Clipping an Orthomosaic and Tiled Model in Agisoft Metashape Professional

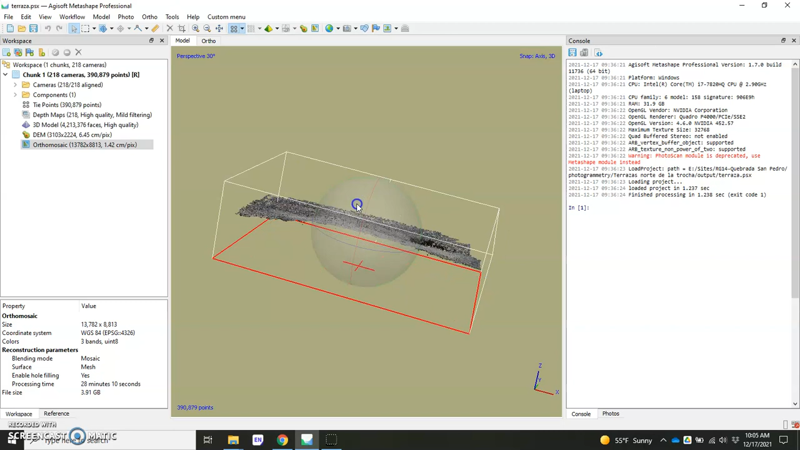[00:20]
So that's the software I'm using here and I've got right in front of me an orthomosaic that I had built from a UAV data set or drone data set. I'll just quickly show you, you know, we have our data set here. We took photos, right, and another video actually show how to take these photos and how to georeference them using ground control points.
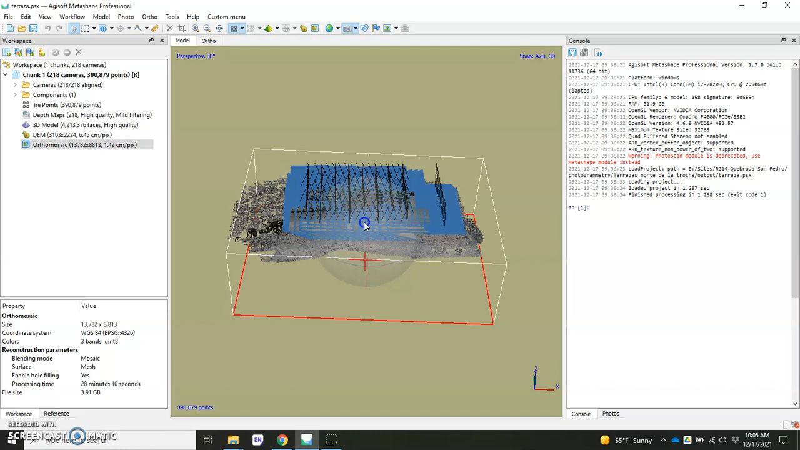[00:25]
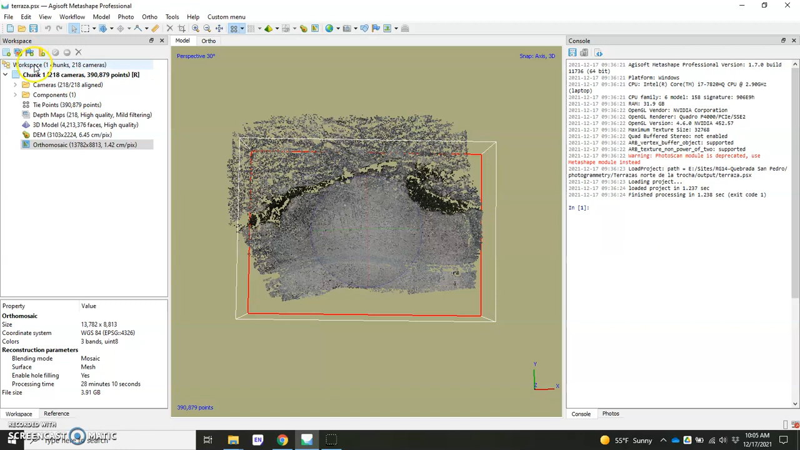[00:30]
But then we got all the way to where we generated an orthomosaic and now we want to export this and but we actually want to export it a little bit cleaned up. I want to clip away some of these jagged edges here and make a nice sharp straight line maybe across the back here. So that is possible to do in Agisoft Metashape and oftentimes people overlook these tools. So I'm going to show you guys that today. So first, open up your orthomosaic, go up here to draw polygon,
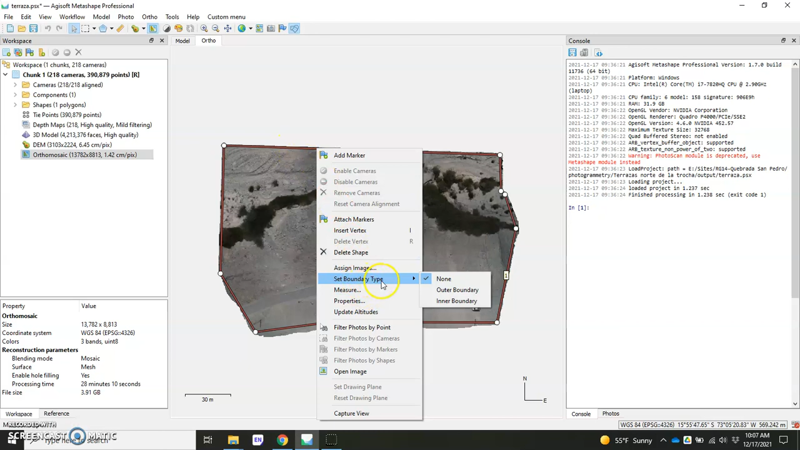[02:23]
the navigation button, and I want you to right click on the actual line itself and go to where it says set boundary type, outer boundary. Now what this is saying to the computer is that everything outside of this, we're going to clip away. This is our outer boundary of what we want to keep. So you'll see that it has already changed to this little black and red dashed line and that's that's good. That's exactly what you want. This is telling the computer that when you export it, it'll clip it right here at that boundary.
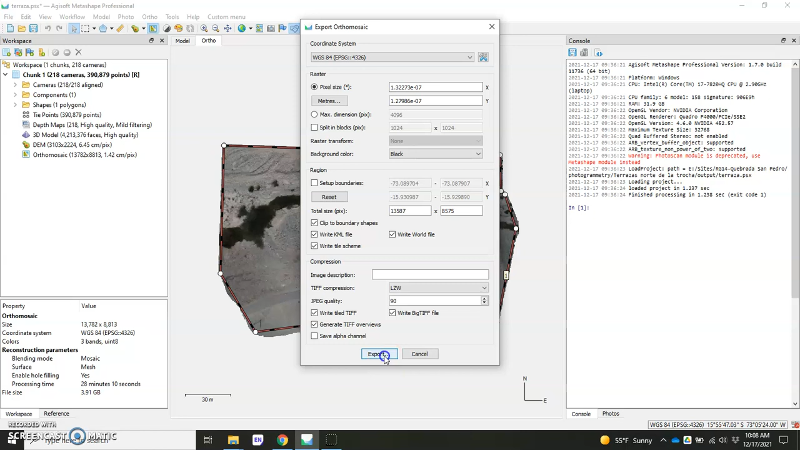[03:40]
So double check that everything's okay in terms of your coordinate system and all of these other parameters. And when you're ready, just hit export, put in your export folder. And again, I work within this three-folder structure.
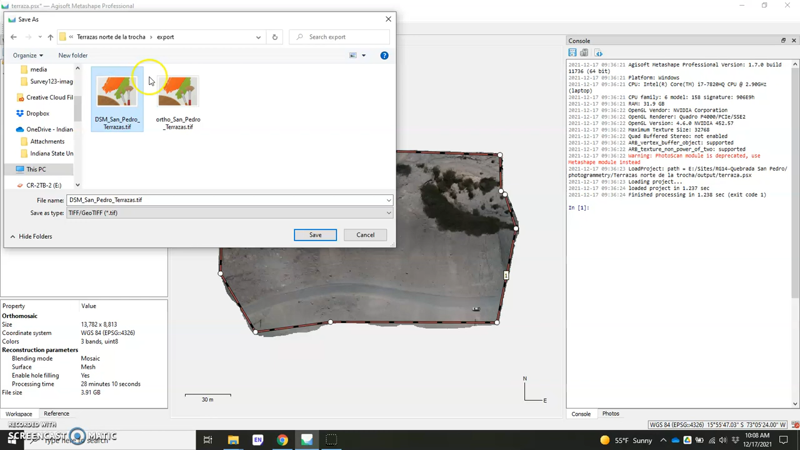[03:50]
And I'm going to overwrite this file here because now I have a nice clipped one. And this would be just to export the orthomosaic. Now the next step we want to take is to export this clip file, right? This polygon that we just created.